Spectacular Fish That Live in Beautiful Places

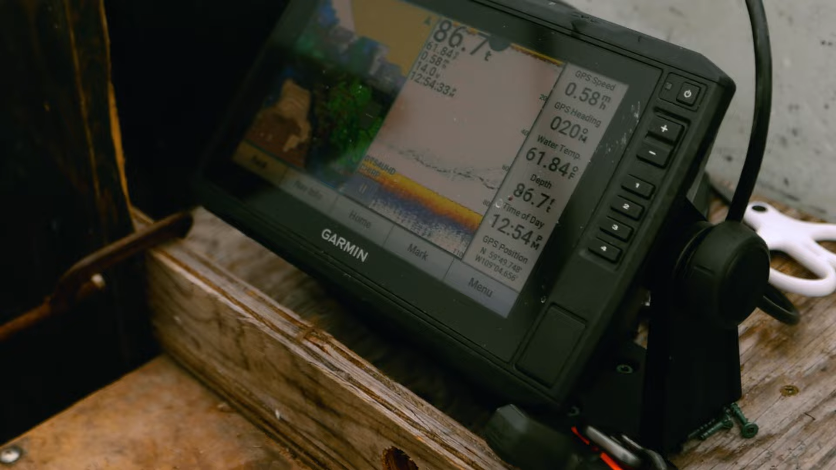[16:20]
On screen: depth 86.7 ft, water 61.84°F
And we hit the major about 45 minutes ago or so.
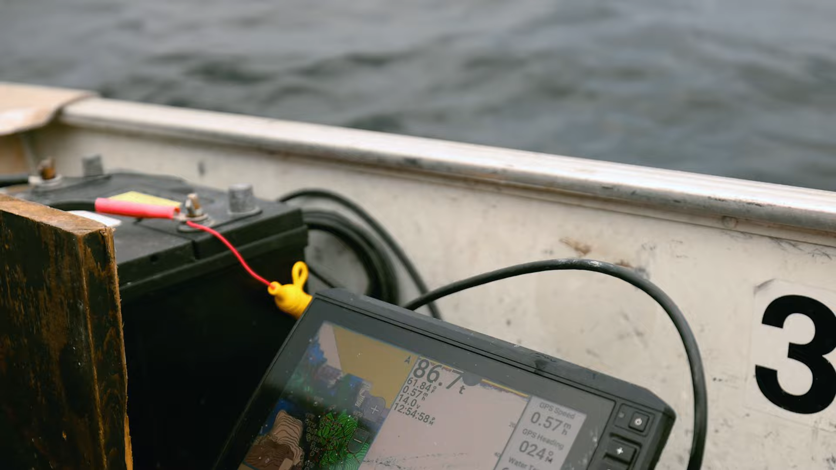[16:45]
And this guy came and just smacked it. And look, there's another fish underneath there chasing him up and down. Oh, hang on, I'm gonna drop the jig down. Yeah. I'm gonna get the net ready.